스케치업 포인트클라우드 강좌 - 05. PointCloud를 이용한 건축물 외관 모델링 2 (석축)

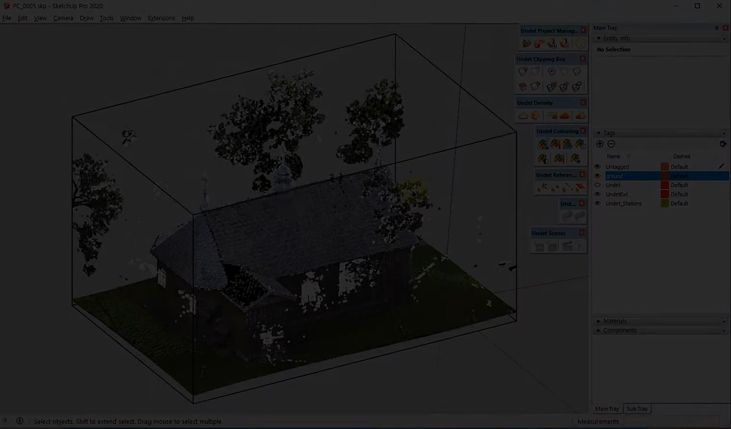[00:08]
안녕하세요. 트림블 스케쳐 공인교육센터 공식 파트너 CBT 솔루션즈입니다. 이번 시간은 포인트 클라우드를 이용한 건축물 외관 모델링 두 번째 시간인데요. 이번 시간에는 외벽을 모델링하는 방법에 대해 알아보도록 하겠습니다. 이전 시간에 진행했던 그 샘플 파일을 그대로 계속 이어서 사용을 하게 되는데요.
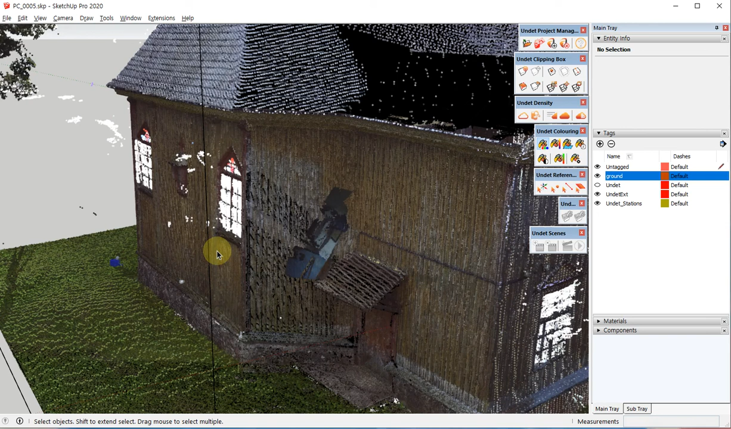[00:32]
아래쪽에 지면도 모델링 되어있는 상태로 있습니다.
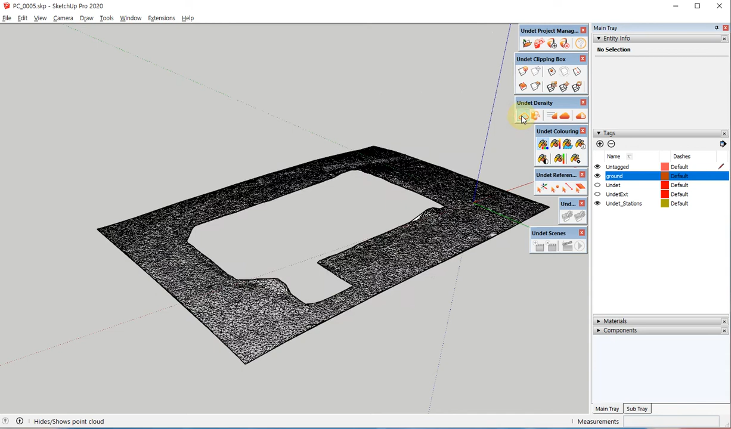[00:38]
일단 그 사이트 부분에 만들었던 메시는 일단 오프를 시키고요.
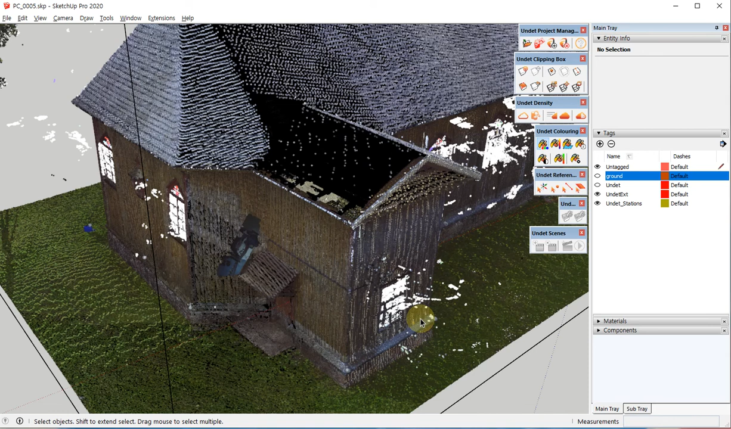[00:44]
지금 건물을 잘 보시면 목조 교회인데 아래쪽은 돌 형태로 이렇게 조적으로 쌓여져 있는 형태처럼 보이게 되고요. 그 위쪽으로 목구조가 이렇게 있습니다. 그래서 벽 형태가 모델링을 하시면 아래위를 달리 하셔야 되거든요.
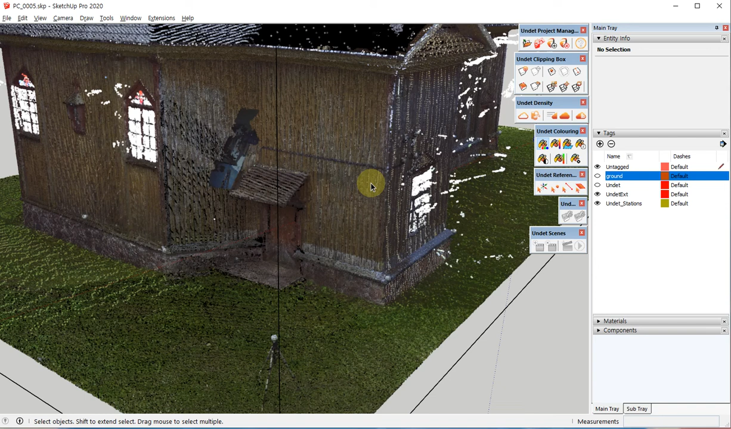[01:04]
지금 이제 조금 더 명확하게 보시려면 현장 사진이 있으면 좋겠지만 이건 데모 샘플이기 때문에 현장 사진이 없잖아요. 이런 경우에는 포인트를 최대한 로드시켜서 현장에 있는 그대로의 느낌을 보시는 게 좋습니다.
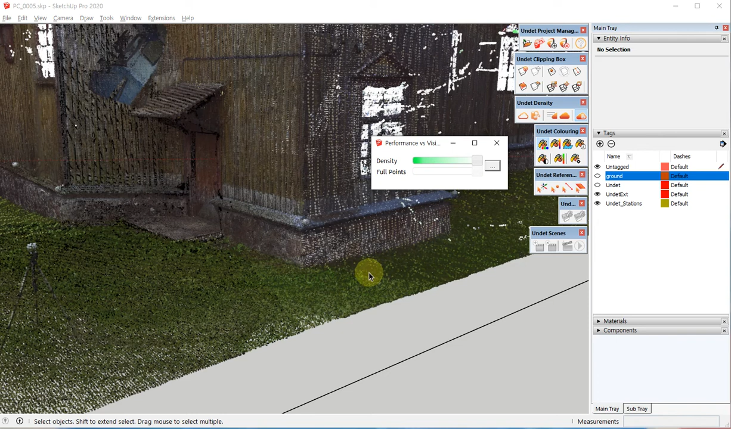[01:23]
덴시티 세팅을 하이 비저빌리티로 설정을 하고요.
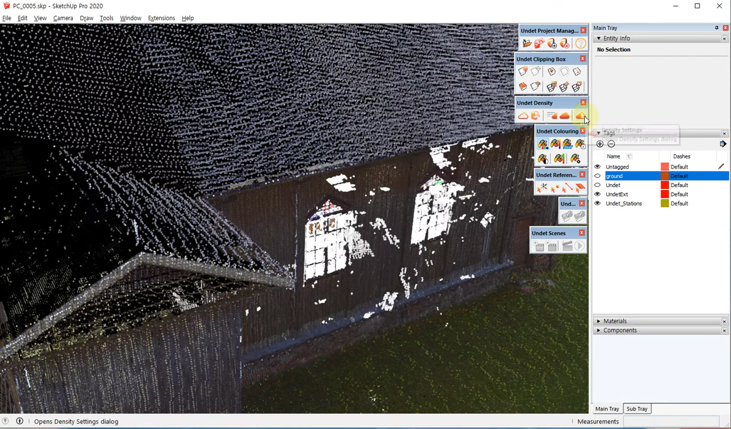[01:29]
여기 보면 모든 포인트가 로드 되도록 설정을 해주세요. 기본적으로는 중간쯤 가 있을 텐데요. 제일 끝으로 이렇게 옮겨주시고요.
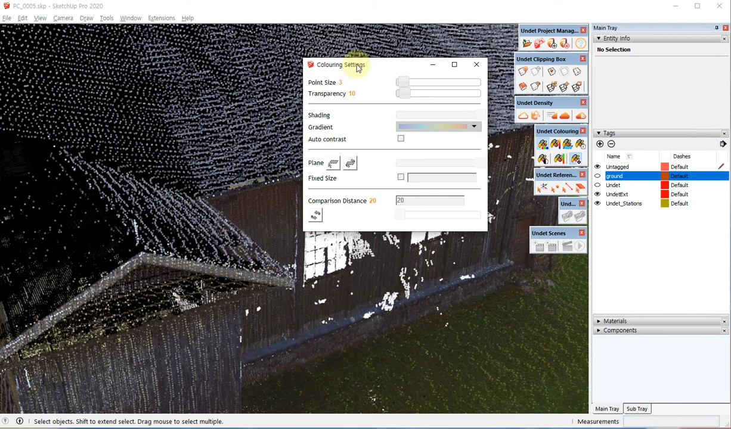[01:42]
그 다음에 컬러링 세팅에서 포인트 사이즈를 3이나 4 정도로 이렇게 크게 해주시고 트랜스페어런시를 0으로 만들어주세요.
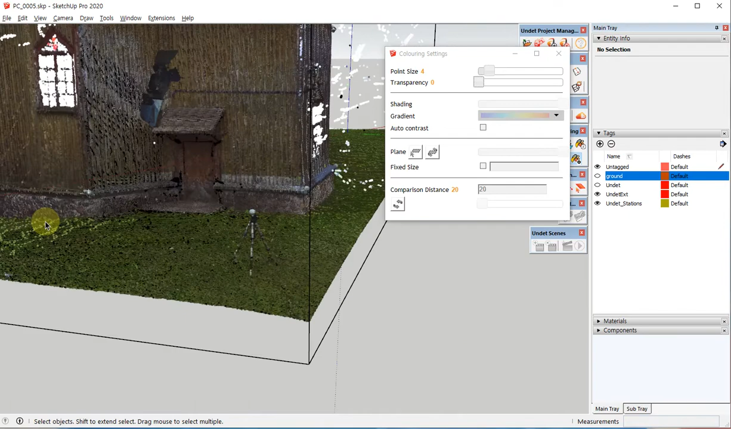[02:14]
그래서 아래쪽 부분을 먼저 모델링을 해 볼 텐데요.
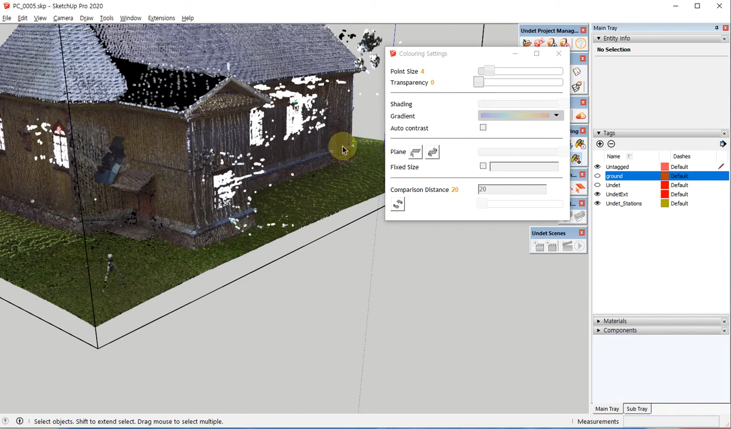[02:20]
아래쪽 부분을 모델링 하려면 일단 클림픽 박스를 놔서 이쪽에 단면을 보는 게 좋습니다.
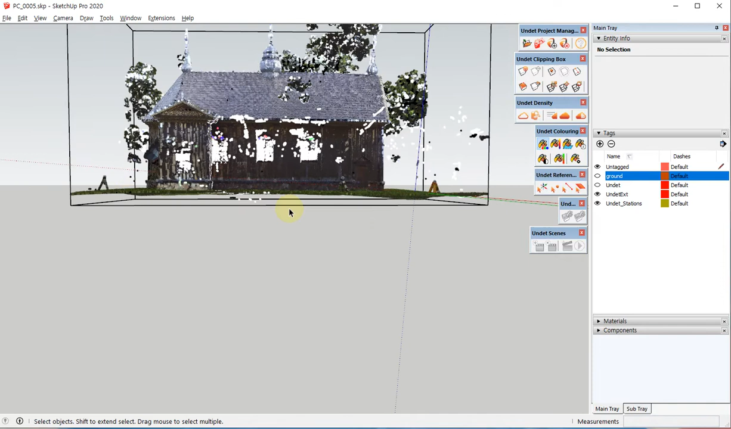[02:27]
자, 리사이즈 아이콘 누르고요.
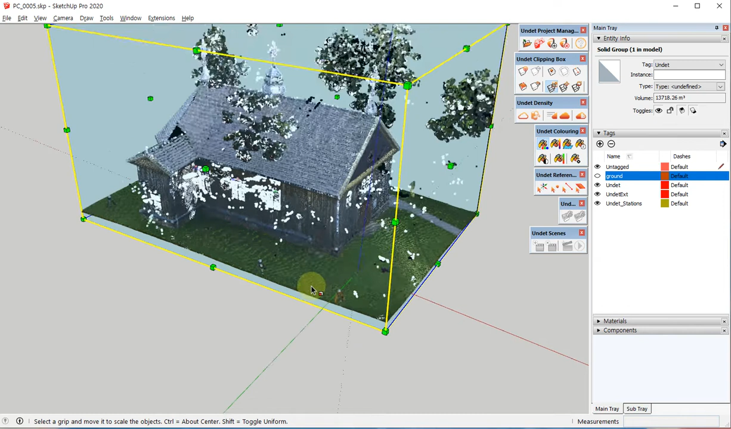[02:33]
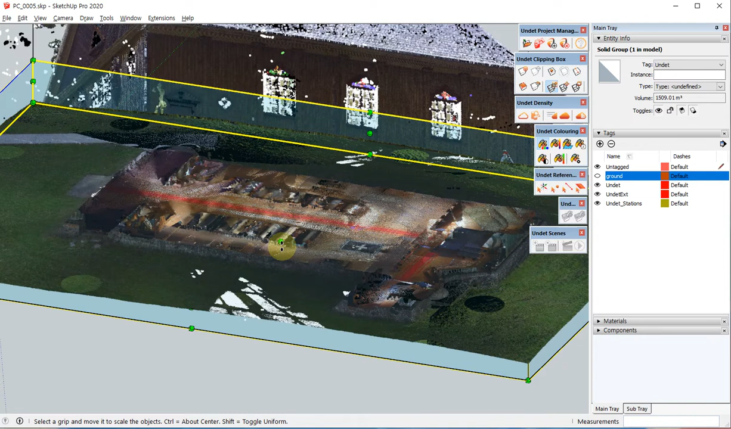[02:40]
자, 아래쪽에 하단부 벽을 지나가도록 섹션을 놓습니다.
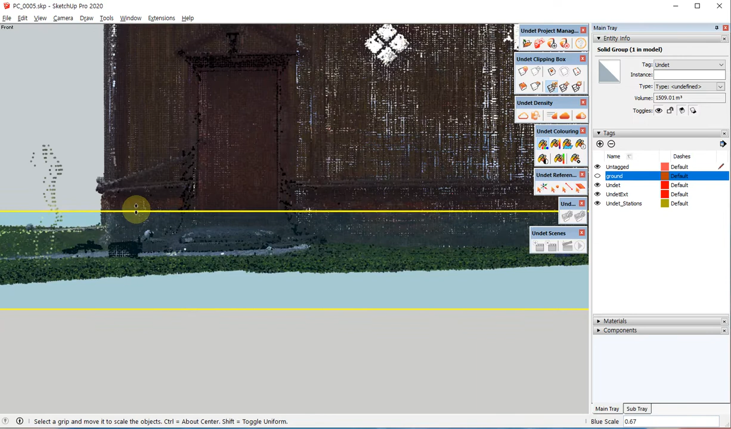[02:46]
자, 이렇게 되면 복저 부분 아래쪽에 돌이 있는 쪽만 딱 끊어지겠죠.
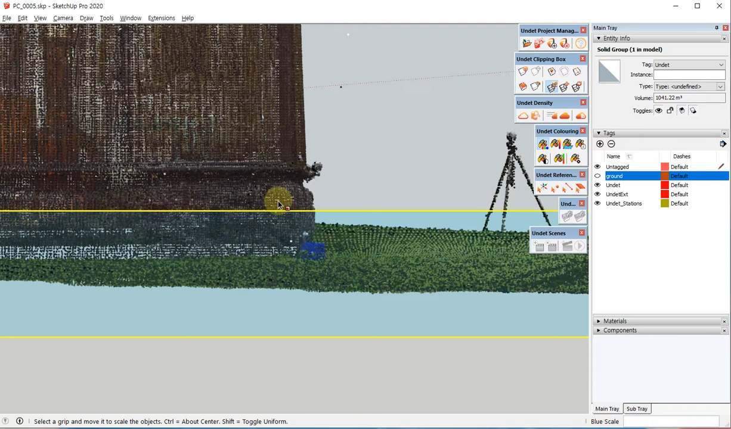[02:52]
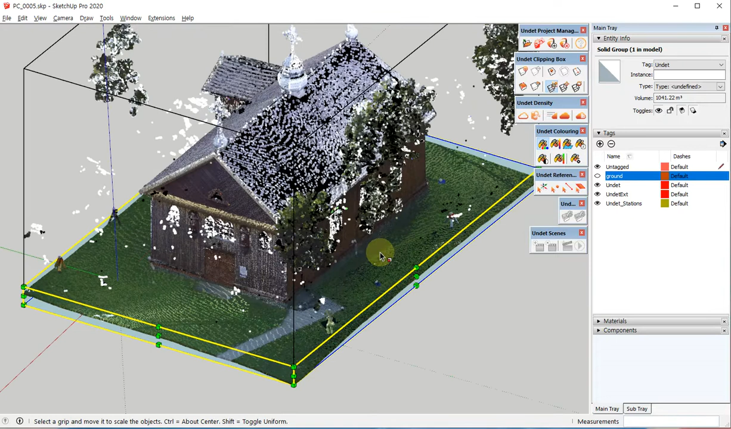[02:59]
자, 이렇게 섹션을 배치를 해주시고 클립을 눌러주세요. 자, 탑보에서 한번 보겠습니다.
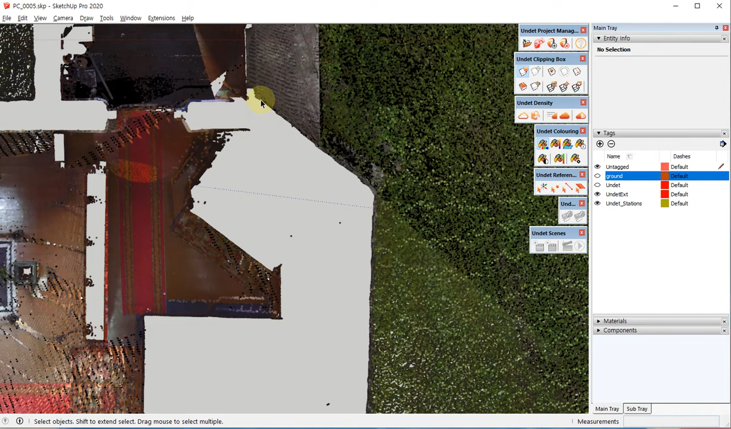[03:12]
자, 돌이 놓여져 있는 안쪽과 바깥부분이 이렇게 구분이 되고요.
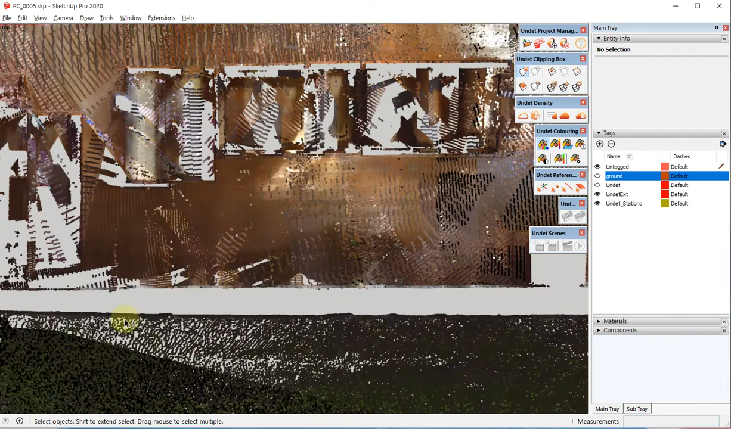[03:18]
그리고 실내와도 구분이 되는데 돌이 있는 부분은 돌 안쪽에 있는 부분이 스캐닝이 다 된 게 아닙니다.
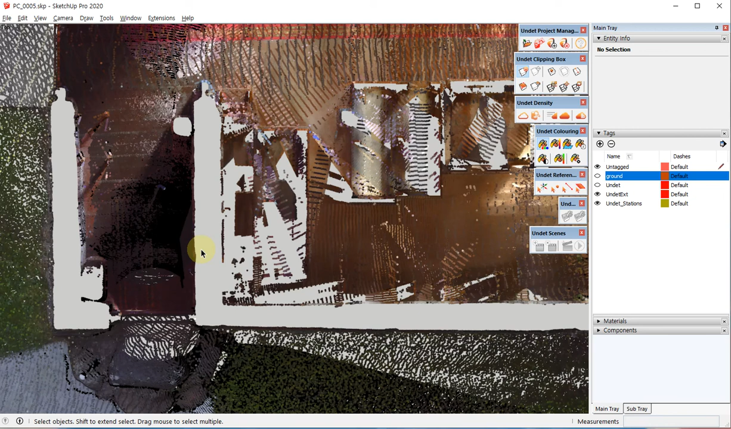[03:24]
그래서 빈 공간이 많이 보여요. 실제 벽 같은 경우에는 바깥쪽과 안쪽을 동시에 찍으면 벽의 두께가 명확히 나타나거든요.
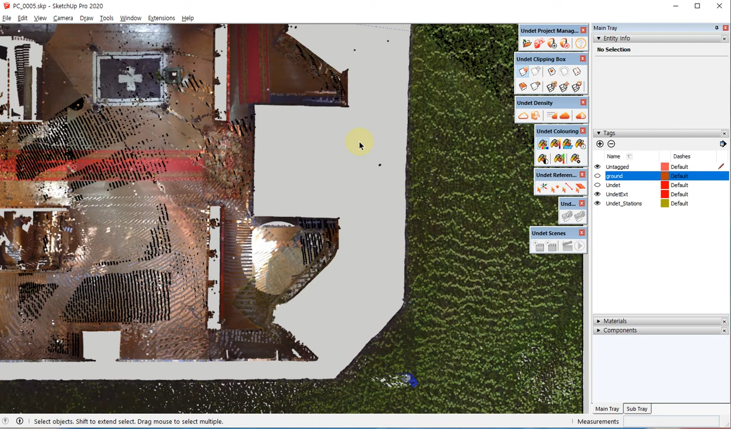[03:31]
네,
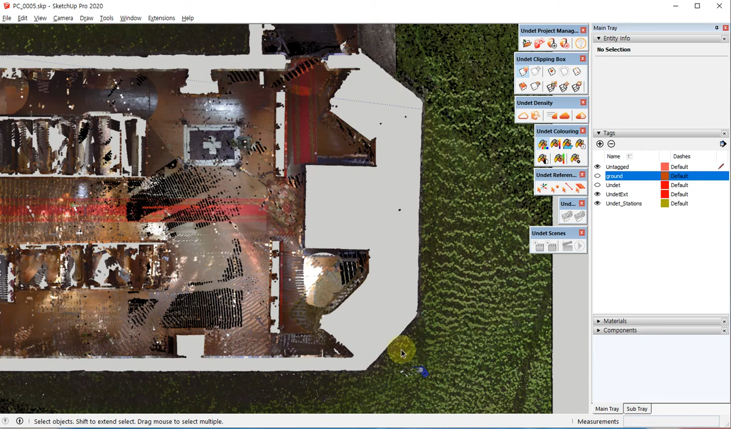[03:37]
이 부분은 그 데이터가 그렇게까지는 없기 때문에 외벽을 기준으로 해서 면으로 모델링을 하고요. 나중에 적절하게 옵셋을 이용해서 두께를 주도록 하겠습니다.
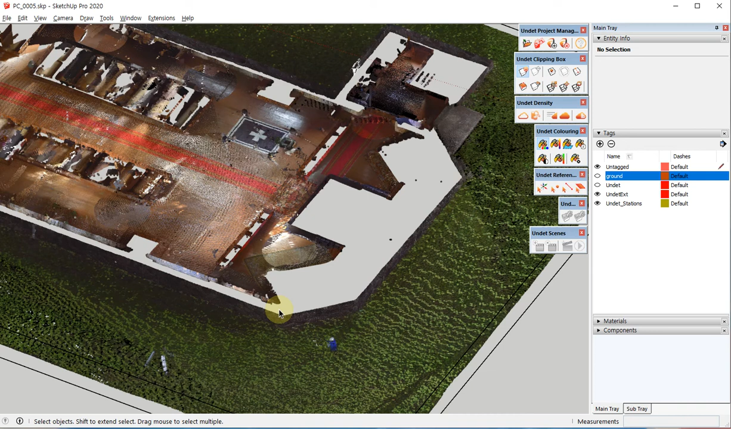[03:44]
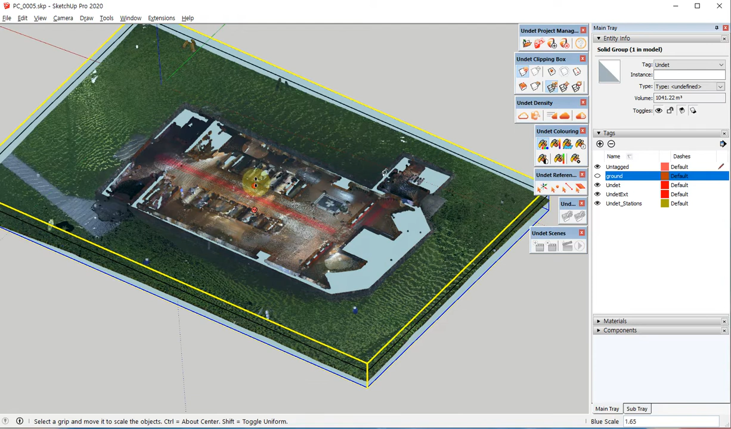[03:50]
자, 모델링하기 편하도록 클림픽 박스를 좀 수정을 할게요. 자, 클림픽 박스 수정하실 때 지금은 데이터가 작으니까 피드백이 빠른데요.
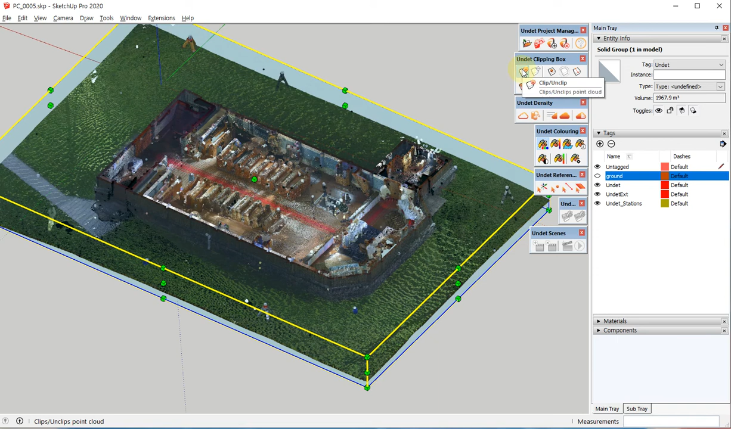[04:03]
데이터가 큰 경우에는 언클립으로 해놓고 영역을 만드신 다음에 적용을 하는 게 훨씬 좋습니다.
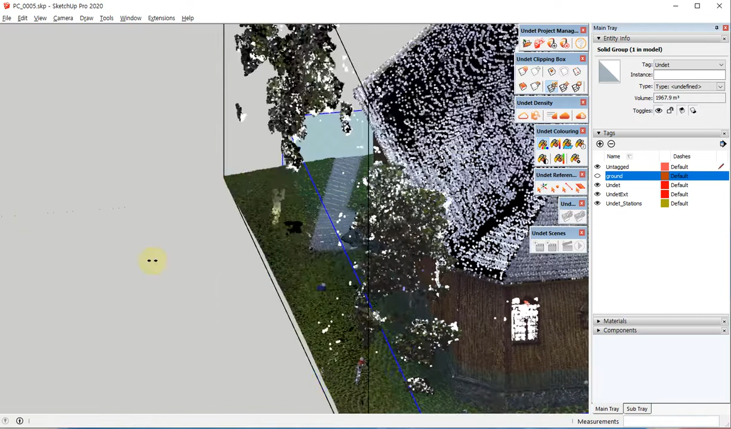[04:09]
아니면 이걸 클릭할 때마다 잘리거나 잘리지 않는 부분들을 재계산하기 때문에 시간이 오래 걸리거든요.